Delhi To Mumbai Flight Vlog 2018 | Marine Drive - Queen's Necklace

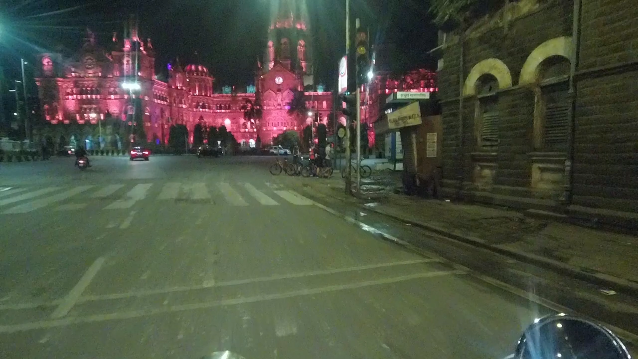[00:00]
मजा आ जाए अगर हमारे इंडिया लस पुराने दिल्ली निजामुद्दीन स्टेशन भी ऐसे बन जाए तो।
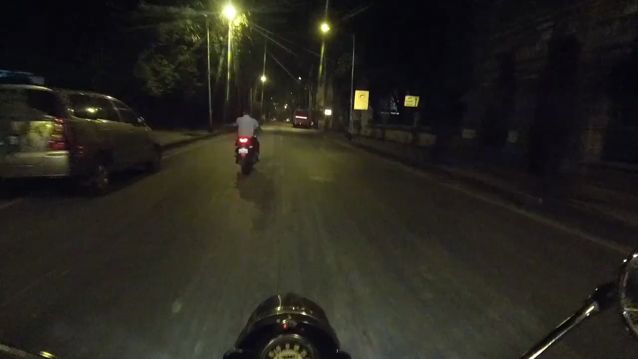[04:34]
मुंबई आए तो ये थोड़ी मिस कर सकते हैं, देखो सामने क्या लुक आ रही है, जबरदस्त। ये है छत्रपति शिवाजी टर्मिनस, मजा आ जाए अगर हमारे इंडिया लस पुराने दिल्ली निजामुद्दीन स्टेशन भी ऐसे बन जाए तो।
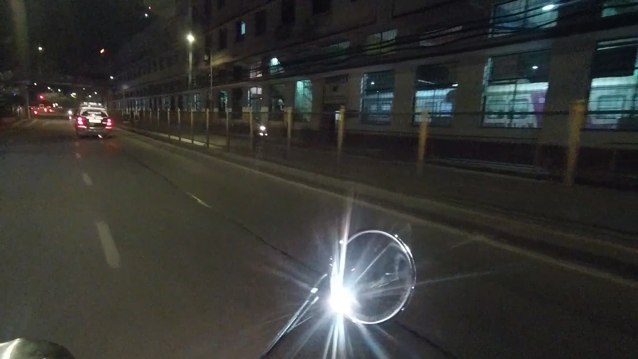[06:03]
राइट साइड पर ट्रेन्स खड़ी है अंदर स्टेशन में काफ़ी आगे तक, बस ये पहुँच गए मरीन ड्राइव। हम सामने दिख रहे हैं, मौसम ठंडा ठंडा सा फील हो रहा है जैसे हम पास जा रहे हैं। वैसे ही रात का टाइम है, दिन में तो बहुत जाम था, मुंबई दिल्ली का एक ही हाल है, ट्रैफिक से भरा हुआ।
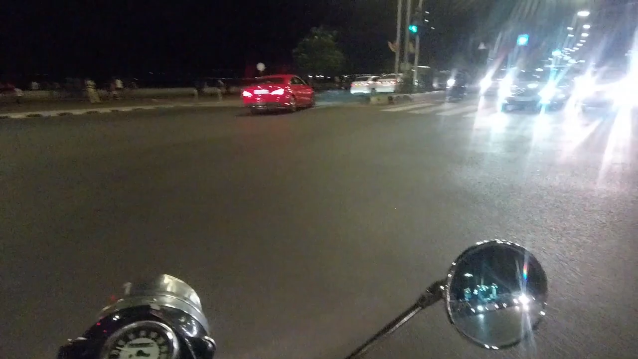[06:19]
बस दिल्ली में थोड़ा रात होते होते जल्दी खाली हो जाता है, यहाँ मुझे लगा लेट तक है,